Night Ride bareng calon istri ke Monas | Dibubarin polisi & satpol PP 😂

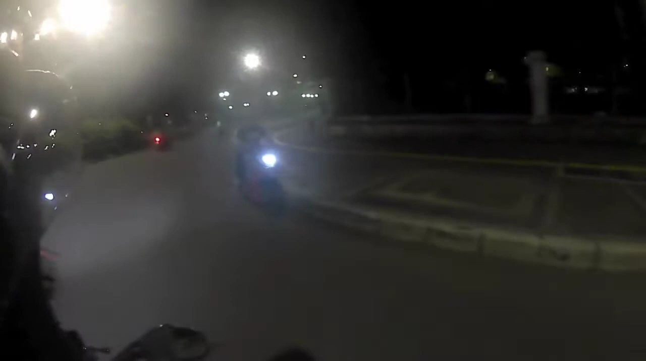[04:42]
Pelan-pelan bang. Buat bahaya bang. Tuh ngopi di situ aja dah. Ngap-ngap. Sepi ya? Kagak jelas kondisi jalanannya.
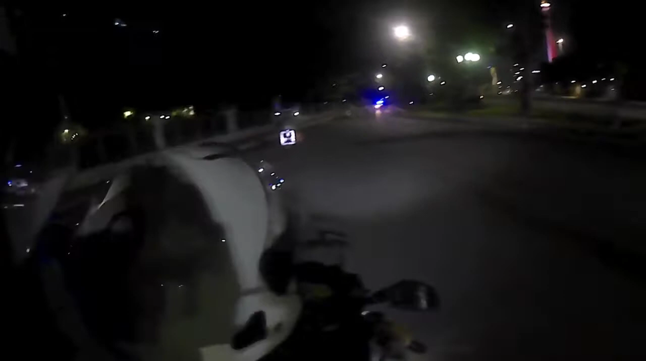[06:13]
Lampunya mati ya? Itu nyala, nyala nih.
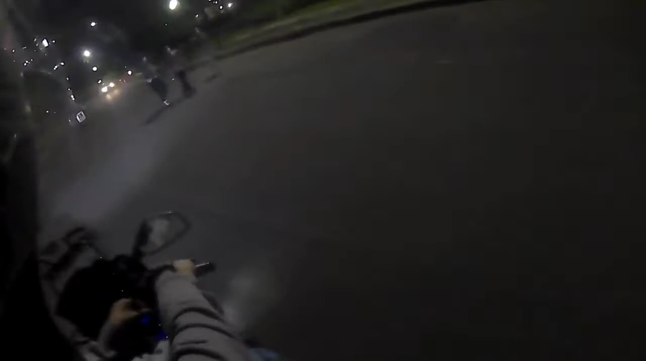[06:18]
Nah.
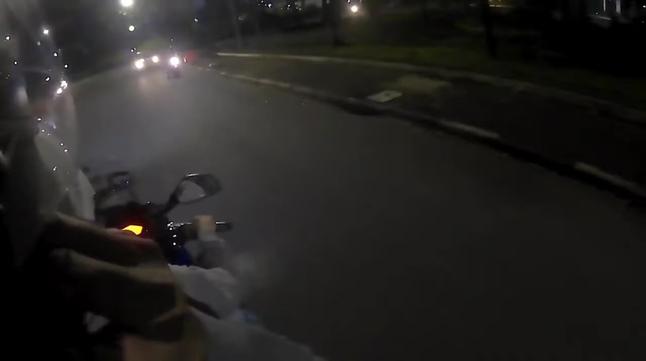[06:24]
Dibubarin guys. Yang kemana? Di kesana udah muter aja ya. Santai.
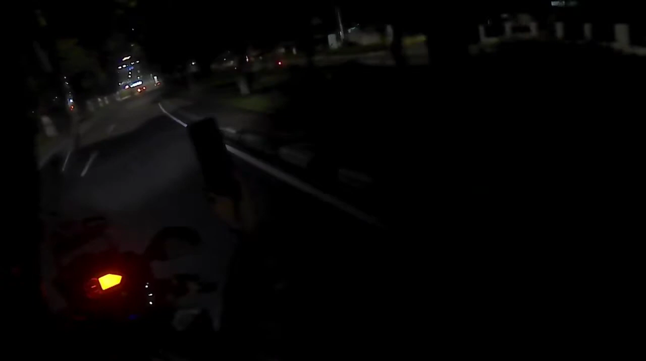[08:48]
Yang takut yang itu banyak motor. Udah slow, slow. Belok pakai sen kiri, nyalain. Tuh, motor pada nempet-nempet. Ah, dia mah.
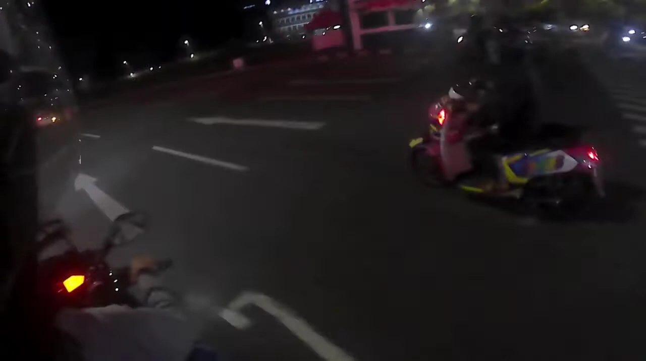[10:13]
Bunderan, pakai sen. Takut yang sumpah. Udah, fokus.
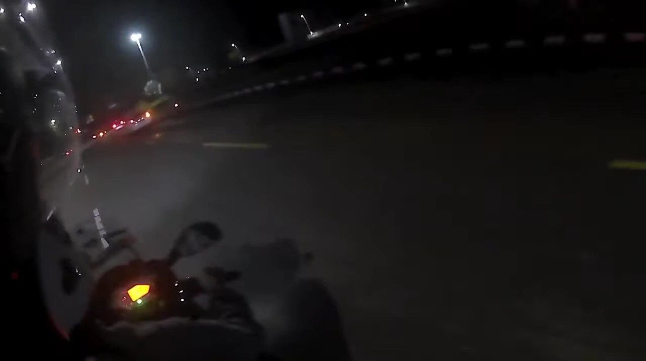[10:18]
Mati. Dia mati tinggal nyalain lagi. Kurangin gigi ke atas. Kurangin ke atas. No, udah nikmatin. Tenang gitu, tenang. Jangan takut, jangan panik. Biar kemana, dia. Kemana?
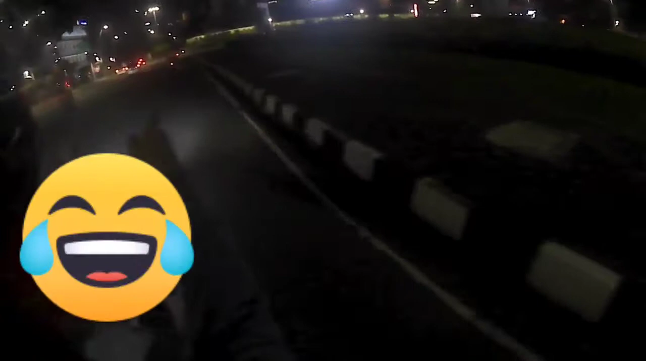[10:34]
biasa aja. Panik.
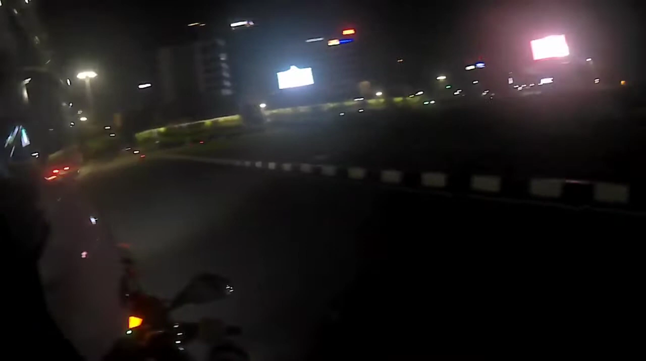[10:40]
Belok kanan lagi. Buruan mumpung hijau tuh. Takut juga. Berhentinya mencet kopling, kalau mau berhenti jangan di sini, gelap.
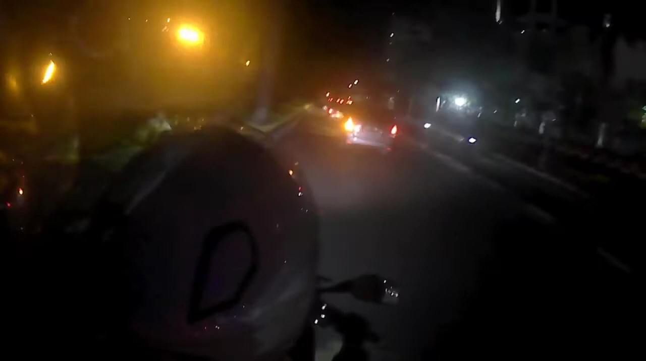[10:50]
Sobat deh, ini orang diajarin, buset deh. Berhenti aja yang pakai sen, tapi kalau mau berhenti kasih aba-aba.